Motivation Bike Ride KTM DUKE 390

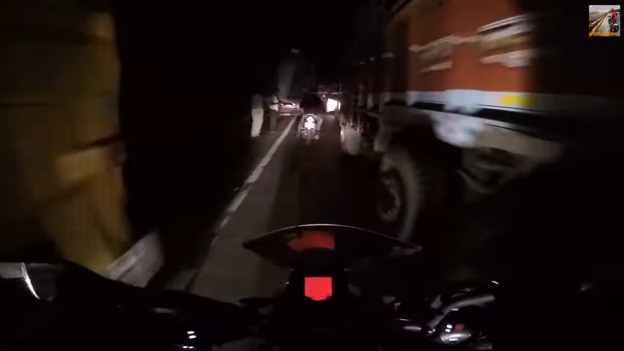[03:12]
And it's always the scenario in Pune Express Highway that you have to face traffic.
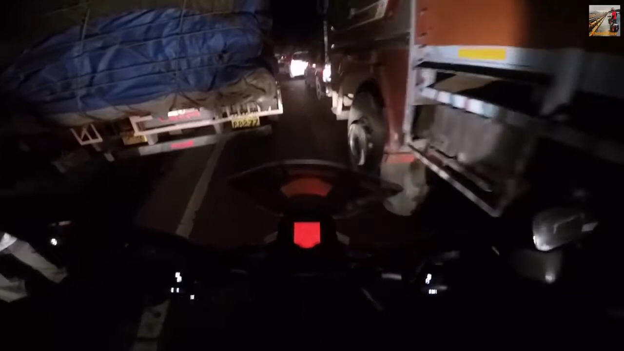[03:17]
Imagine it's 2 in the night.
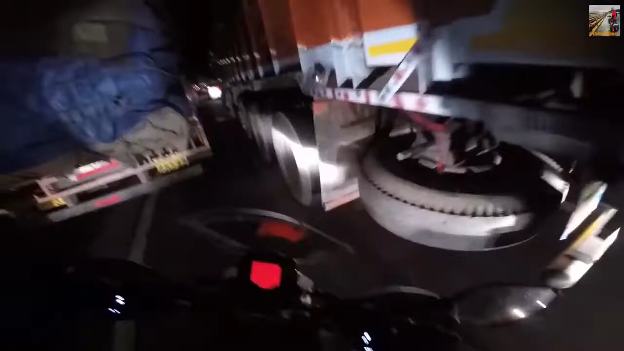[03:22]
The traffic condition is so bad over here. It's not because there is traffic, it's because all these trucks, they are not properly, they're not following the traffic law properly, and thus we have to face this kind of issues.
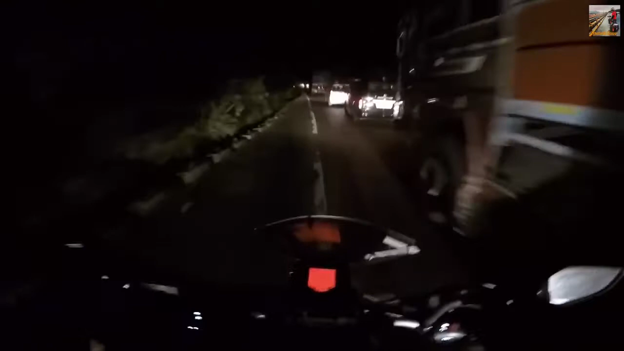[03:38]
Mostly in the night, very rarely in the daytime. We have reached Lonavala